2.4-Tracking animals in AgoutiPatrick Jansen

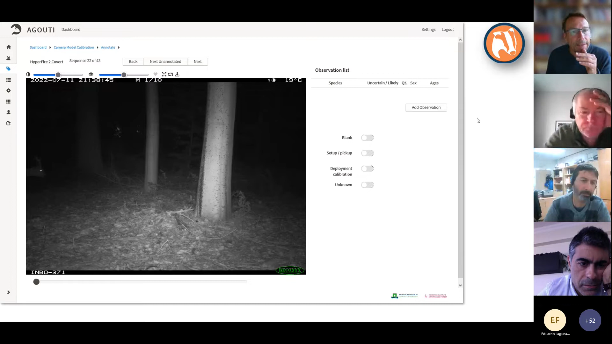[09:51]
You see the you see it's a male here. You see the antler. You don't see the foot. So we could guess that the foot is here. Anyway, what we first want to do is add an observation. And then after that, so first we add an observation and observation of one roe deer. And then we can add a foot. So to make it easier, I actually made a mistake here. And the foot that I should have tagged is the one on the previous photo. But let's assume that this is the first photo and then I do it correctly. You can also click a point outside of the photo. Just guess where the foot is.
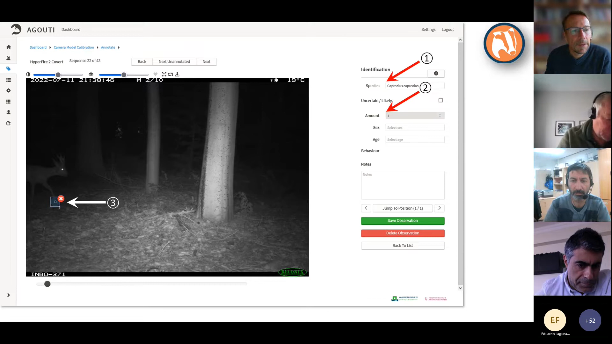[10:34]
This one is easier. So I click on the position of the foot and it will be recorded. And as I move through the sequence, I can add more points.
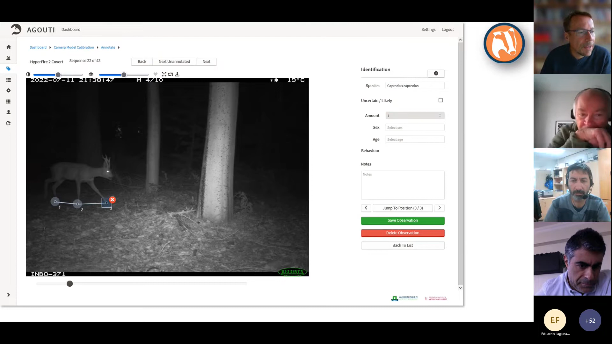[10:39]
And you see here, I actually don't see the foot. So I can guess where it is, but it could also skip it.
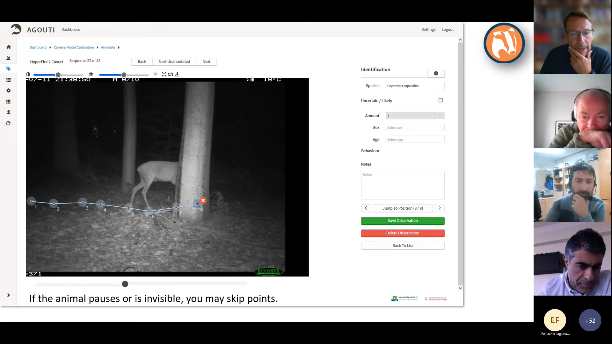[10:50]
Likewise, I could skip it if the animal pauses and isn't moving and the foot is just remaining in the same place. And now it can even add a point, as you can see here, outside of the view.